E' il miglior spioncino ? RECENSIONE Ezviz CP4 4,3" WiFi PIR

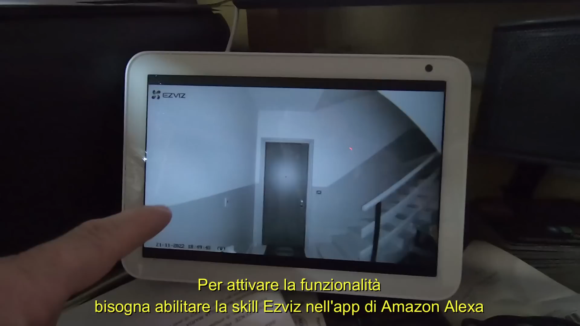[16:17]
disattivare il microfono se vogliamo intraprendere o meno una conversazione con chi c'è alla porta qui
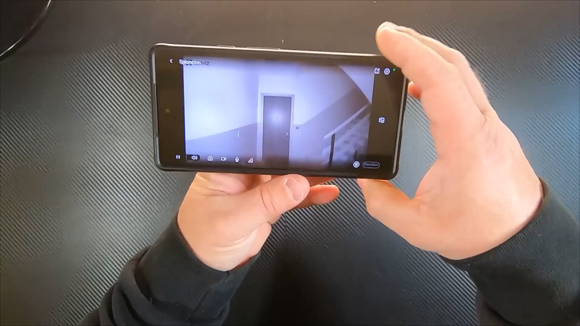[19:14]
quello che sta vedendo in quell'esatto momento possiamo come con le telecamere scattare un'istantanea o registrare un video
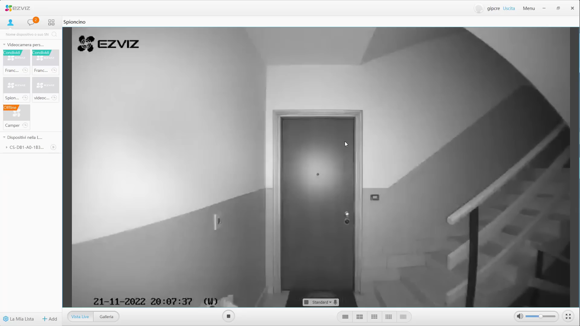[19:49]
ovviamente accedere anche galleria da pc quindi da qualsiasi pc da qualsiasi parte del mondo vedete che abbiamo la riproduzione dei rilevamenti che vengono attivati e con le registrazioni